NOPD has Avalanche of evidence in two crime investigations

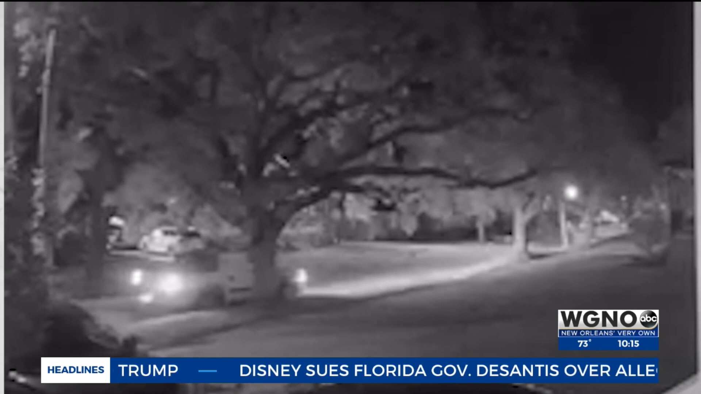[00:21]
We start around 2.45 in the morning on April 24th in the 6,000 block of Chatham Drive, that's in the Fillmore neighborhood.
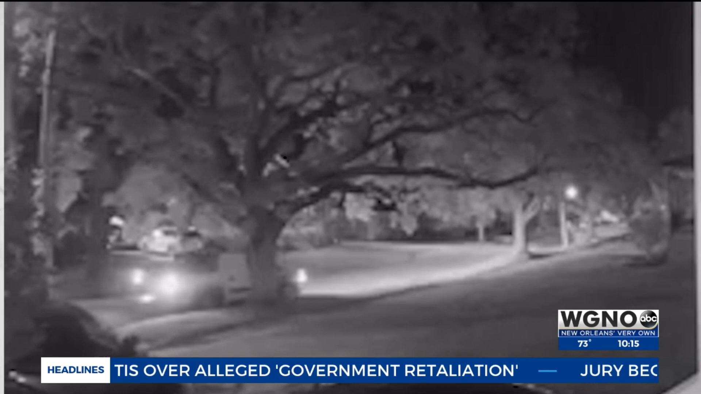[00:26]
Police say two people stole a 2004 Chevy Avalanche.
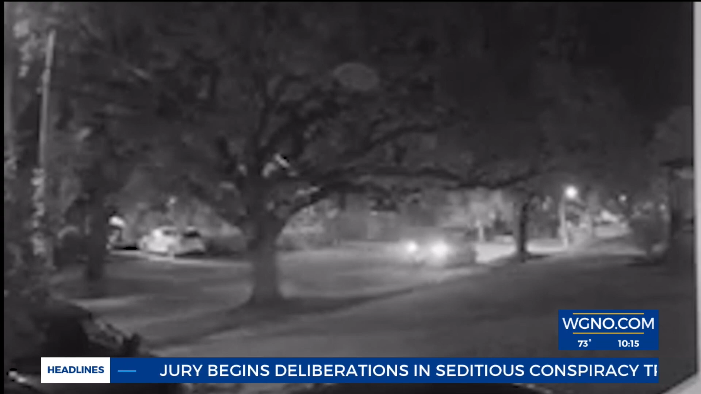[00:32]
Chevy hasn't made that truck in a decade. Our next stop is the 800 block of South Peter Street in the Warehouse District, where there's no shortage of locked doors.